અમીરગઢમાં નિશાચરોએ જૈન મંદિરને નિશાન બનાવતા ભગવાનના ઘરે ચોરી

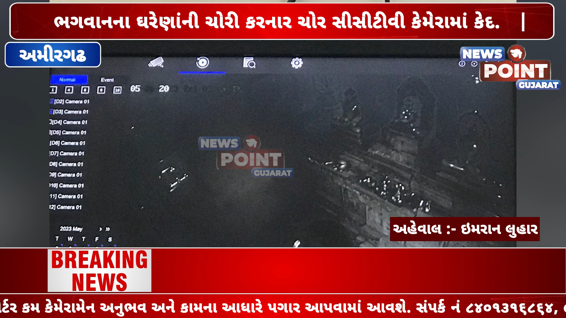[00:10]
जेन दिरासरने टार्गेट बनावता भगवानना घरे हाथ फिरो करी गाच्छ अमिर्गड मा निशाचर्वय फरी माथो चक्यू छे अगाउ अमिर्गड मा घरागड
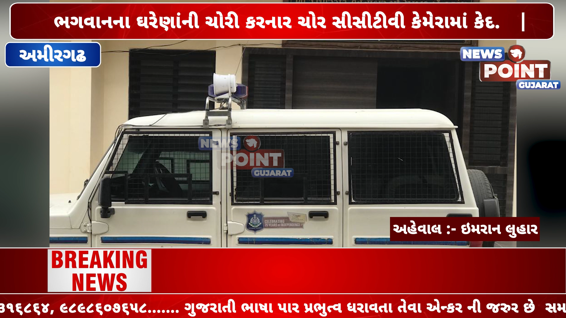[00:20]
उभेल बाईको अनि वस्तो अनि उठांत्रे थेहती परंतु मंदिरों मा पाण चोरी थेरे छे गत्रात्रे ना अन्धरानों लाबले तसकरवय अमिर्गड नी मध्यमा
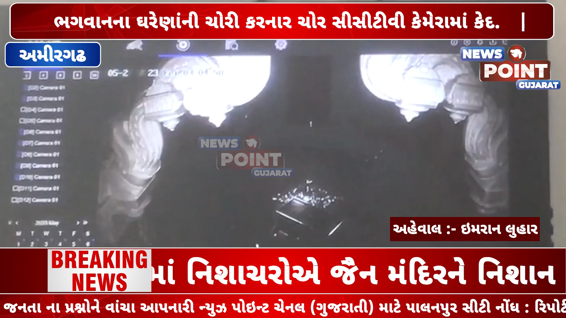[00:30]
आविल जैन देरासर ने निशान बनाव्य हतु जेमा अमिर्गड जैन देरासर मंदिर